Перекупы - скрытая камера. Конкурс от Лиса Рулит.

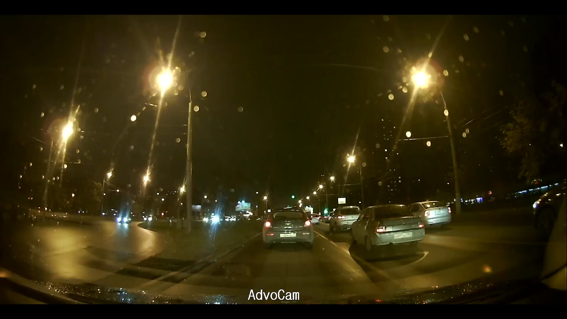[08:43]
Еще одно очевидное преимущество AdvoCam FD One в том, что у него аккумулятора хватает без подключения к прикуривателю на 40 минут.